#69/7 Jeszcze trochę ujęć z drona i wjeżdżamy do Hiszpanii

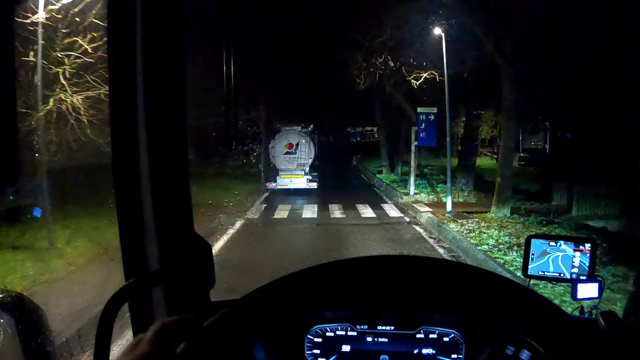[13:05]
jakieś zatwardzenie się zrobiło, ale z uwagi na...
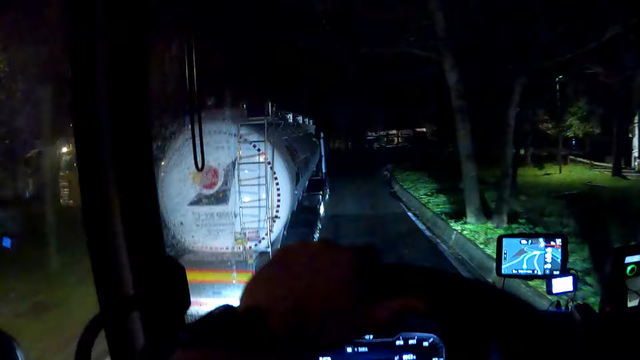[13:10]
Tutaj jest wąsko, trzeba uważać, kurde.
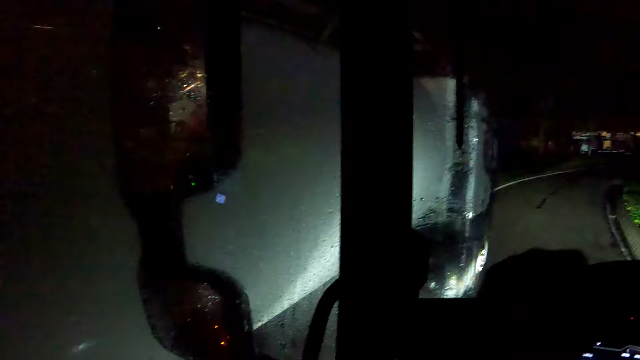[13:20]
Tu po prawej drzewo, także, że lusterko złożył. Ale to faktycznie jest, powiem wam tak, zobaczcie, jakby nie złożył, to on go zahaczył.
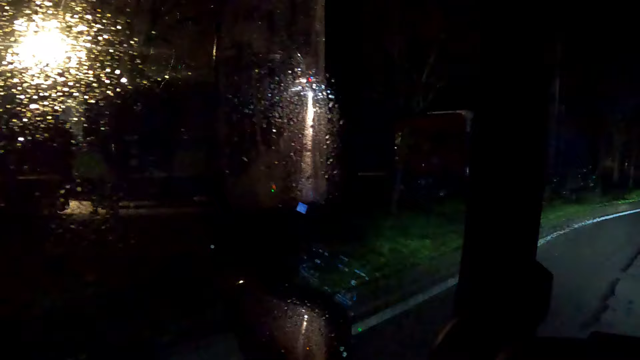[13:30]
Tutaj jest naprawdę bardzo dużo miejsca, znaczy bardzo dużo miejsca na miejsce do parkowania, żeby stworzyć takie miejsce do parkowania. No ale no co, no są porobione, widzicie, no krzaczki, drzewa, trawniki. To oczywiście jest bardzo fajne, bo ładny ten parking jest, przyjazny taki. Lekko prawo, następnie. A fajnie się na nim stoi, ale... Ale przez to jest mniej miejsca.
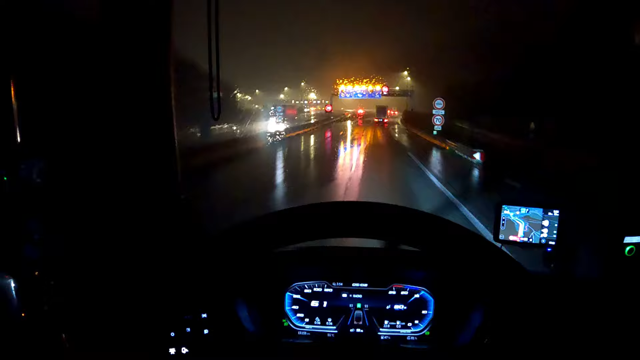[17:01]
bo z górki zjeżdżaliśmy. A jest jednak ślisko. I co? Ostatnie bramki chyba to są we Francji, z tego co pamiętam.
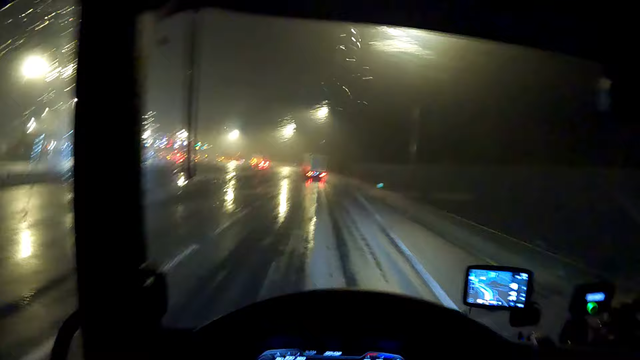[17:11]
Hendaye to jest taka miejscowość. I tutaj będziemy zaraz mieli Hiszpanię. Także Hiszpania wita nas brzydką pogodą. Bardzo brzydką pogodą. I tu należałoby przekwalifikować sobie tacho. Tylko tak, tutaj nie zdążę. Za bramkami się zatrzymam zaraz i się zmieni. Tu jest kraj Basków.
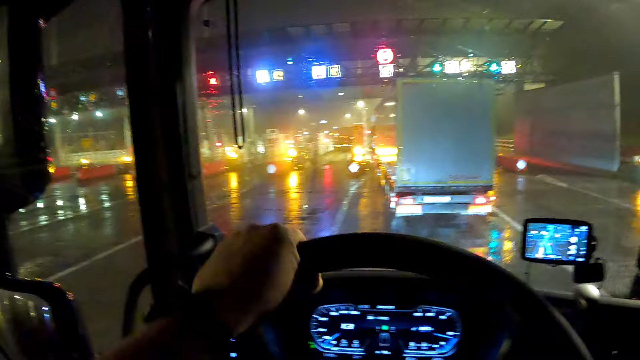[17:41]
I z tego co pamiętam, to jest chyba PV. Paweł Wiktoria. Taki region. A nie wiem, czy tutaj już mi się weźmie i... Czy tutaj mi się weźmie już... Ciężarówka jedzie za mną, kurde.
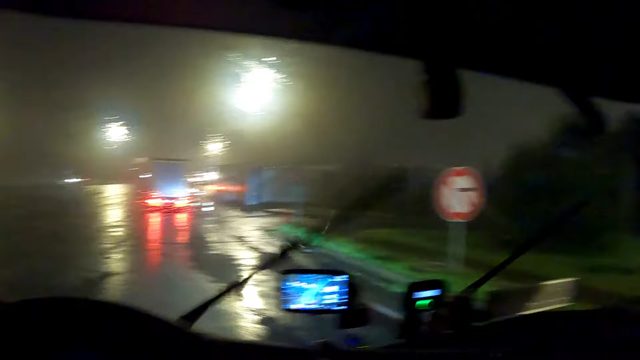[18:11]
Dobra, ja stanę na chwilę tutaj. A tu policja. Dobra, awaryjki. Czy mi się tutaj samo to zmieni, wiecie już. Ale chyba jeszcze będzie za wcześnie.
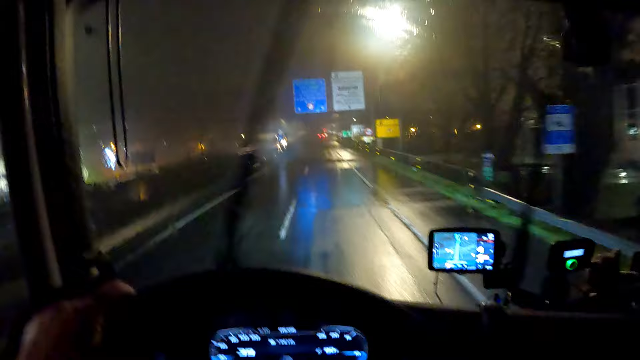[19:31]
No i tutaj już mamy granicę z Hiszpanią. Proszę bardzo. Espania. No. To tylko teraz do przejechania odcinek z Hiszpanią. Jakieś 600 parę kilometrów. I będziemy w Portugalii. Dzisiaj zostaniemy na Villar Formoso. Na samej granicy.
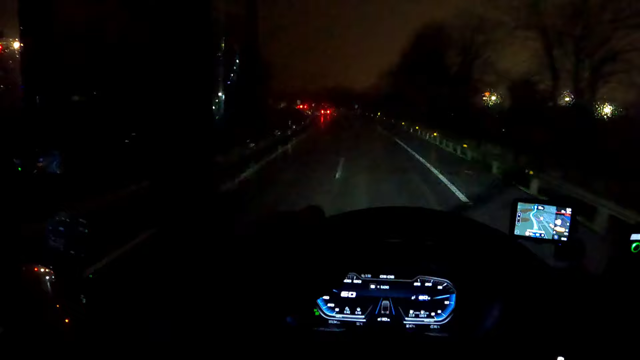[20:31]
No ale to już są góry teraz i co, na nodze pojadę. Nie ma sensu włączać tutaj tempomatu. Bo na tym tempomacie, no to wiadomo jak co chwila jakieś hamowanie, popuszczenie, hamowanie, popuszczenie, to namotałbym się, także lepiej na nocę pojechać. Trochę odetchniemy od deszczu. O, zobaczcie jak fajnie.